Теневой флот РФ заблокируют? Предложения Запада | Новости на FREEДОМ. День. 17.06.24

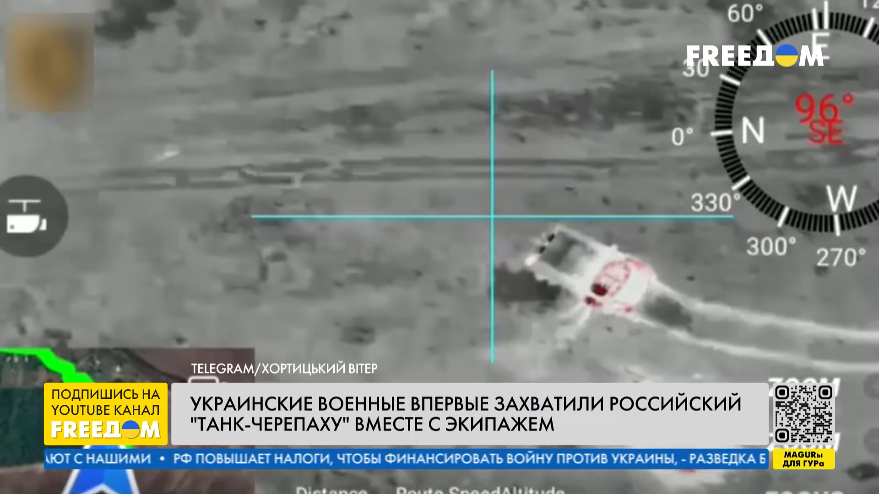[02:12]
Это произошло на Краматорском направлении в районе Клещиевки, сообщает оперативно-стратегическая группировка войск «Хортица». Сначала танк подбили дроном, после чего бойцы 22-й механизированной бригады захватили его.